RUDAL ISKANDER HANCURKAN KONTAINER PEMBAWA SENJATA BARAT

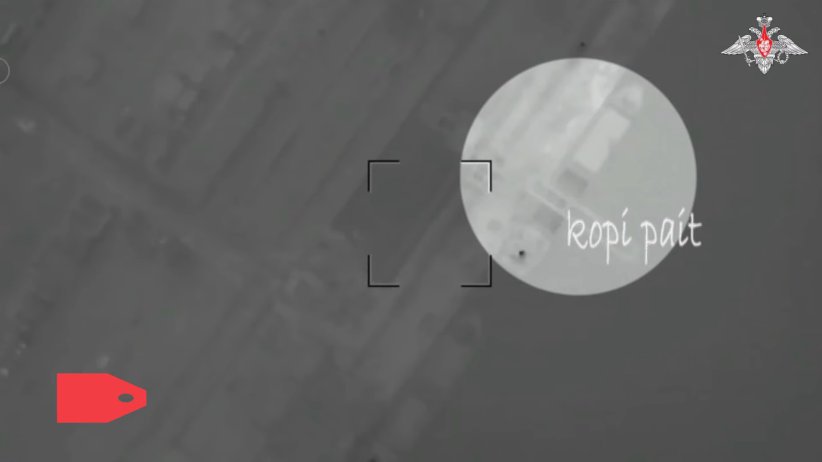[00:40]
Spirit yang sedang mengangkut peralatan militer.
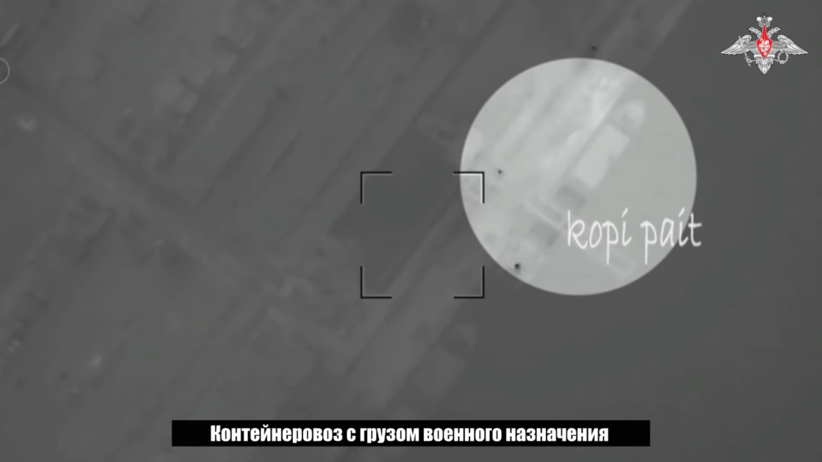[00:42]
Kapal tersebut berangkat dari pelabuhan Konstanta di Rumania dengan tujuan akhir Kodeta di Ukraina.
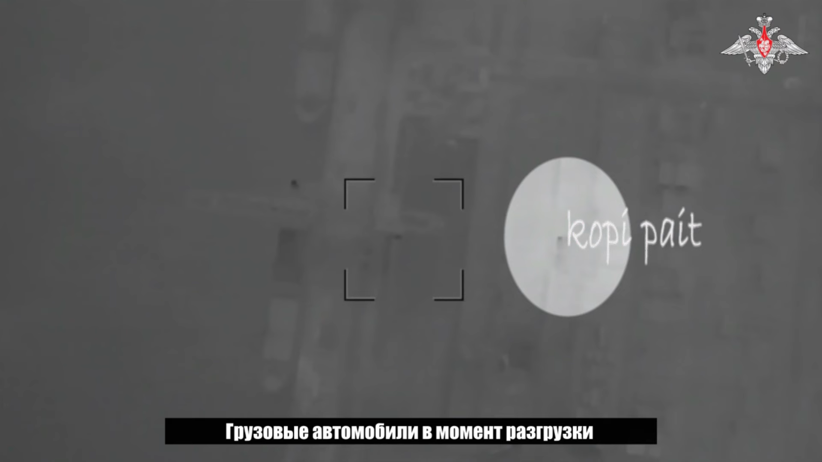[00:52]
Rekaman drone dari Kementerian Pertahanan Rusia menangkap momen saat rudal menghantam
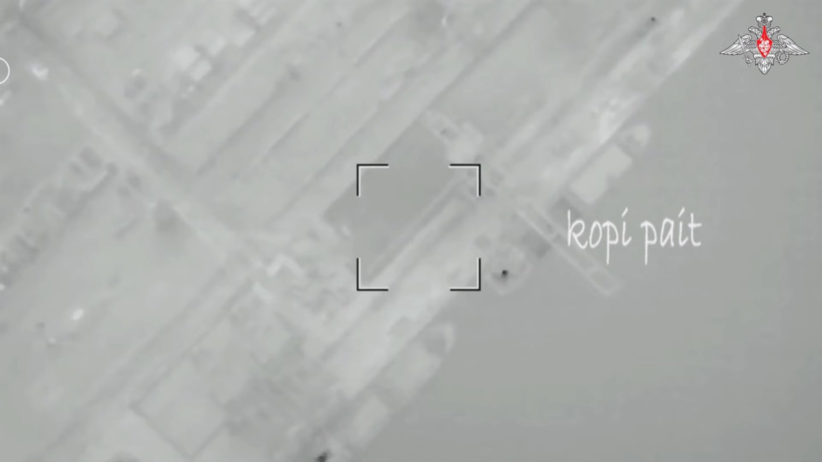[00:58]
kapal yang sedang melakukan bongkar muatan dan memicu ledakan besar hingga membakar kapal.